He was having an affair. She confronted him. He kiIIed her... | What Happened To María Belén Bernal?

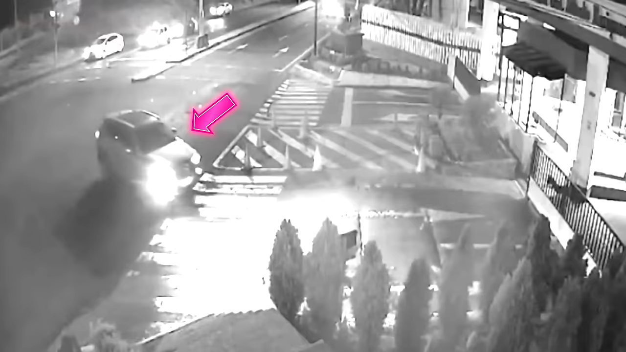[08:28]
you can see her pulling up on the surveillance footage in her own car and
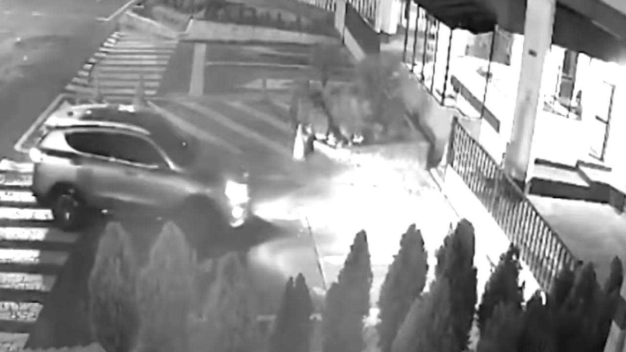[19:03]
video surveillance was released and it captures german leaving in maria's car but it never captures maria leaving also her entrance to